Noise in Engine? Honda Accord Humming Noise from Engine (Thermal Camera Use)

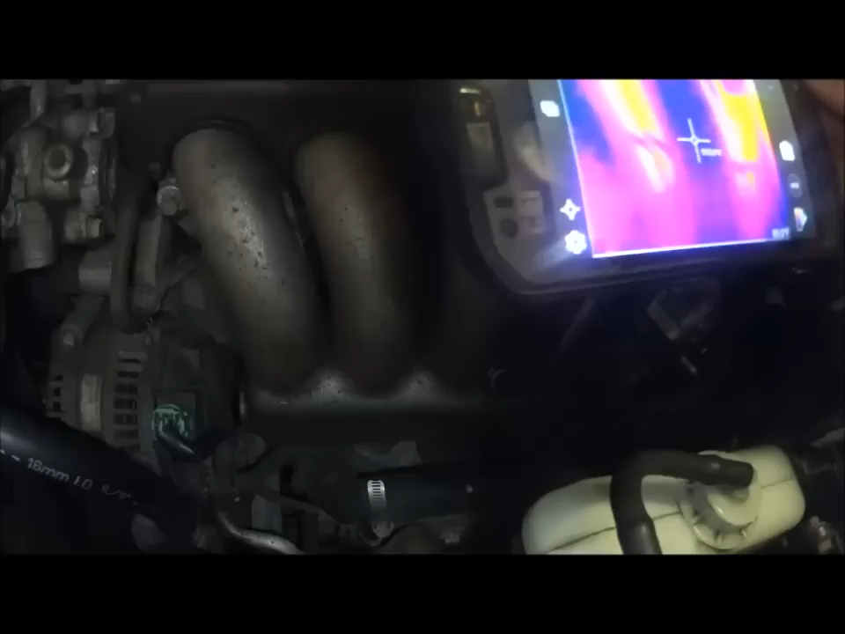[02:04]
and that's going through the block that's 166 degrees look at this alternator
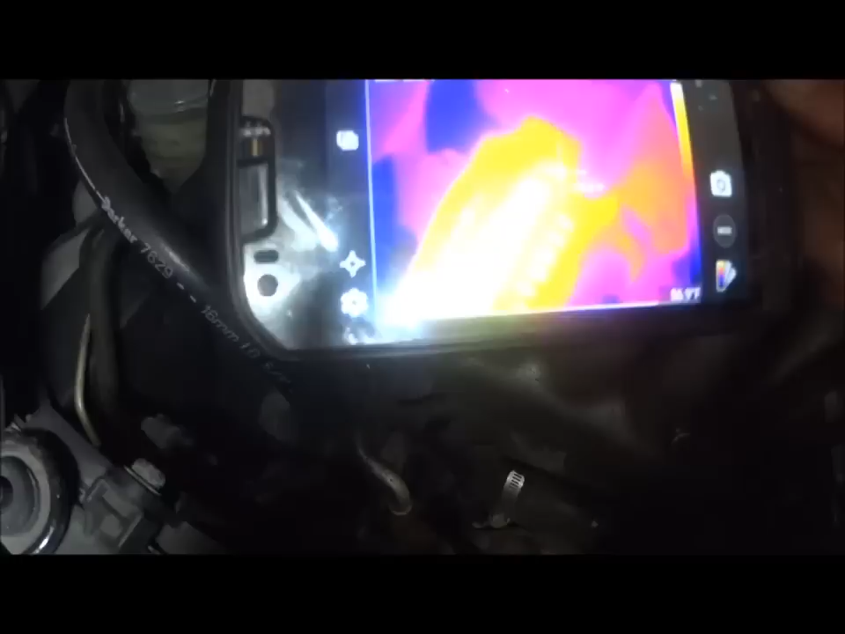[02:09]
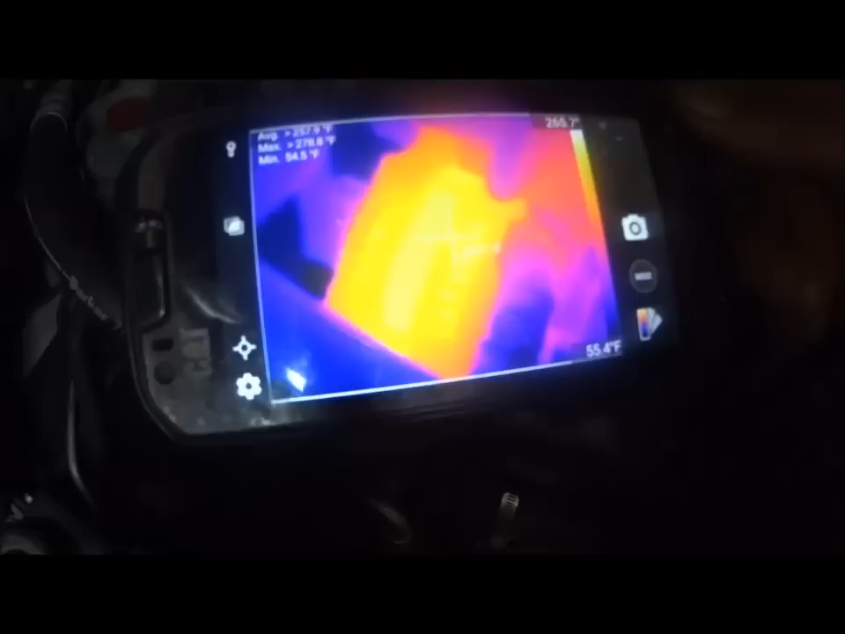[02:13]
On screen: scale bottom 55.4°F
trying to get a shot of the heat signature here
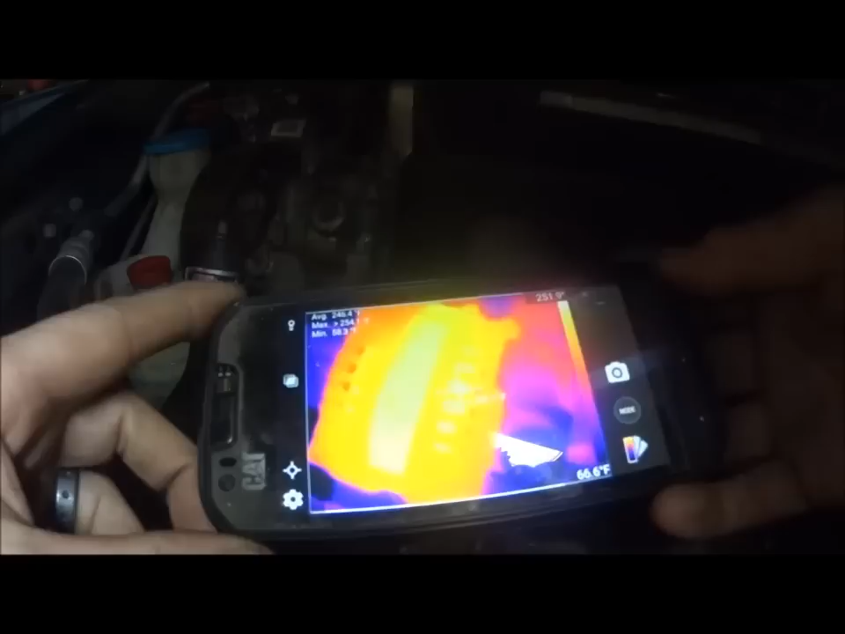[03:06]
250 plus degrees here this thing is
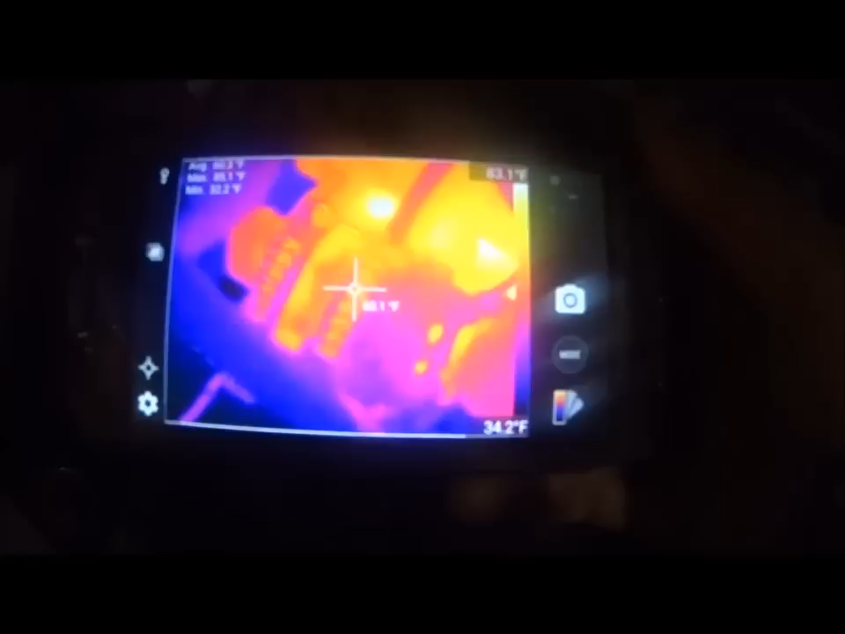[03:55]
as you can see um we're not overheated okay it's a good thing
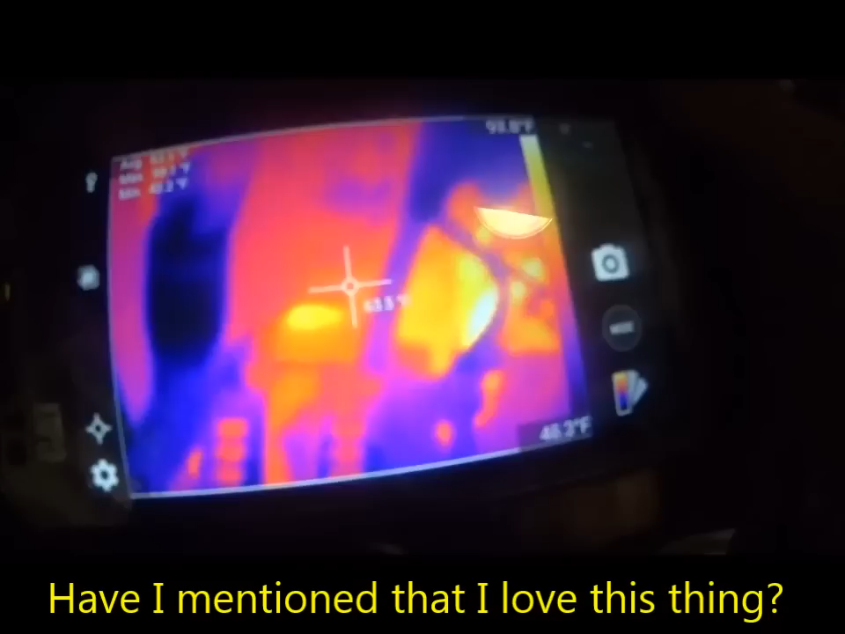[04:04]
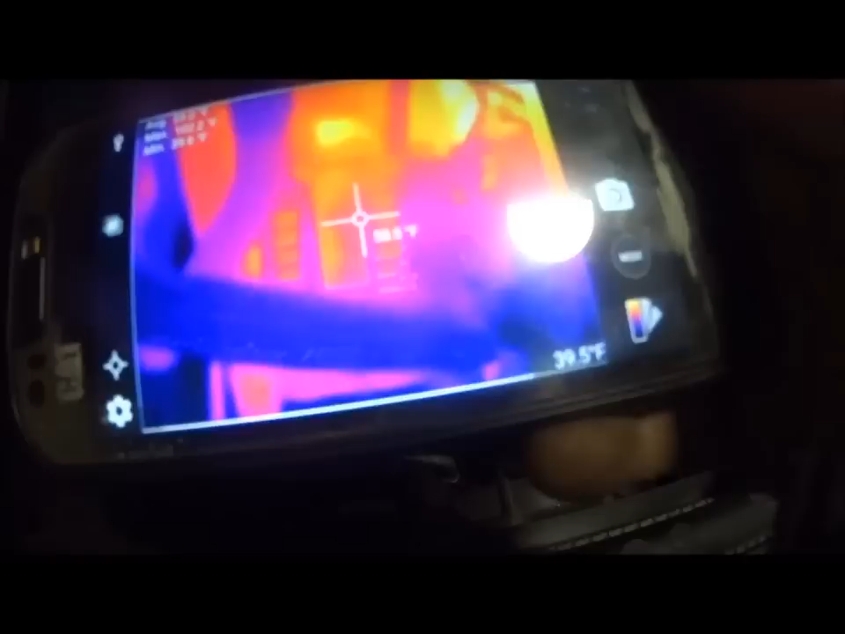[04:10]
it's not burning up any longer as it was
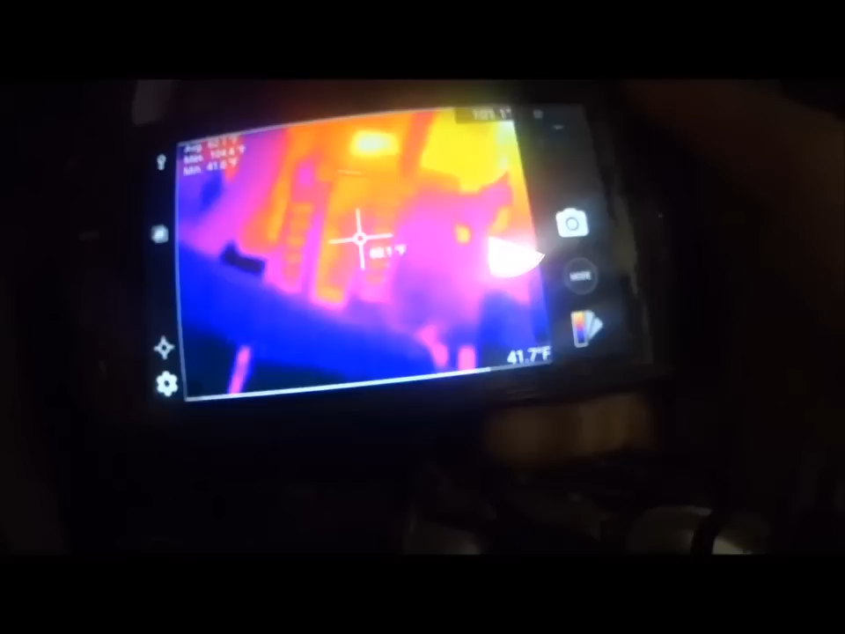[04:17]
that thing was scalding when i took it off
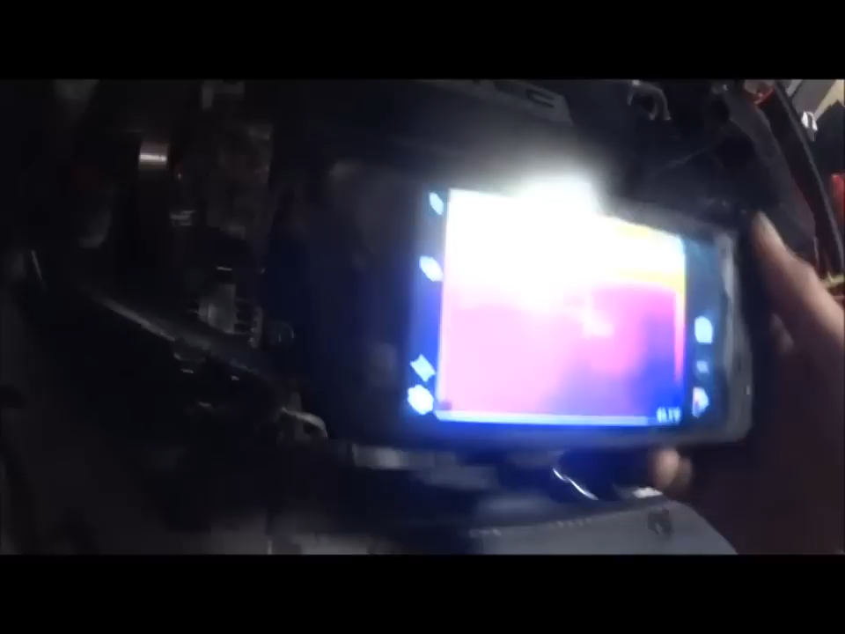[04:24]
we've had this thing running for a little bit now and i wanted to just show you i don't want you to think i just
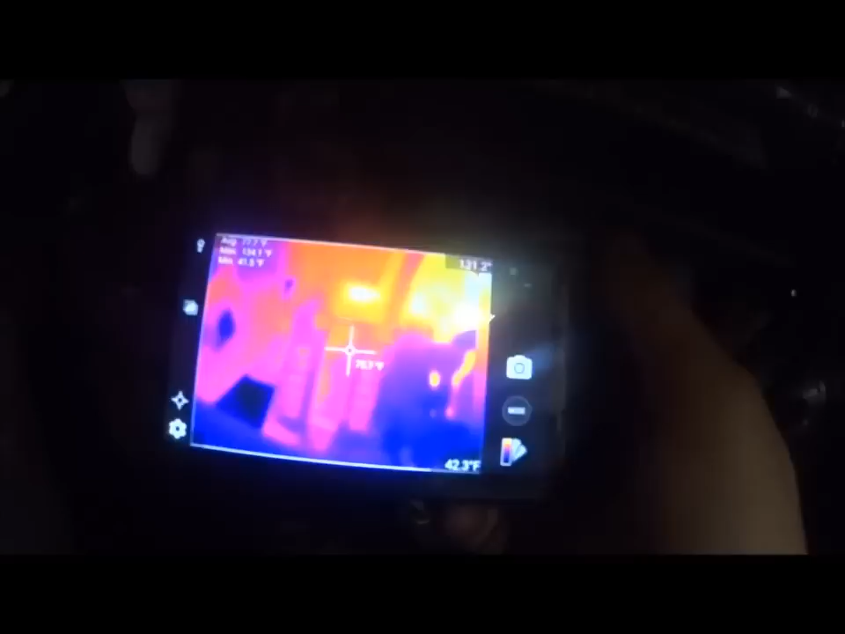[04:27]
started it cold and um you
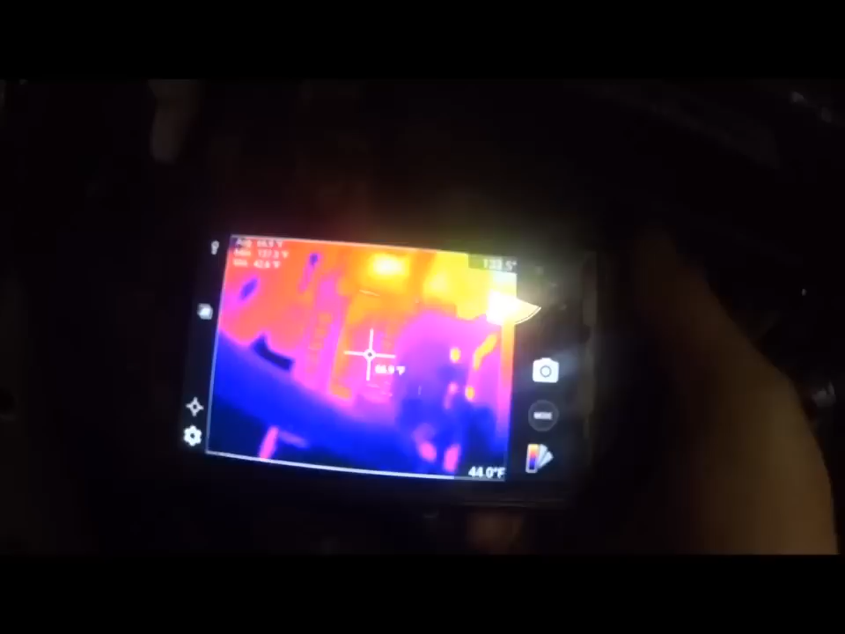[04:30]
know showing you the alternator is not hot you see the difference they were
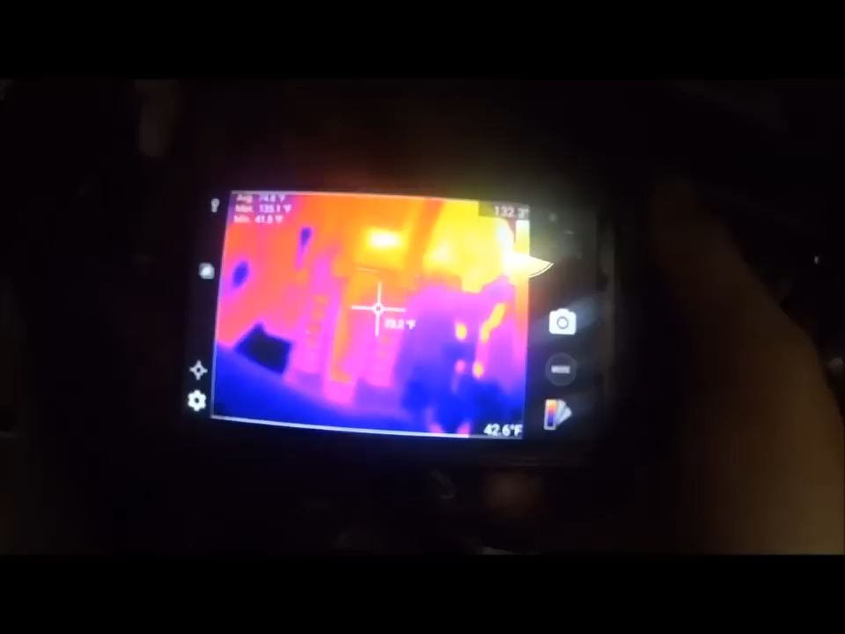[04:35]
at 70 something degrees so as you can see uh there's a big difference between 200 and change almost
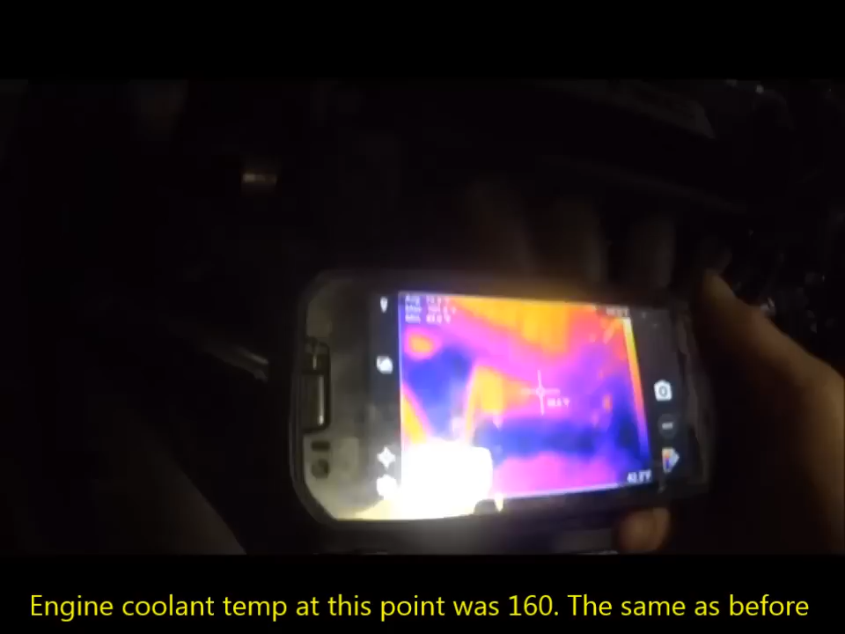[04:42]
300 degrees uh this is where we should be so it proves that um the thermal imaging is great for you know verifying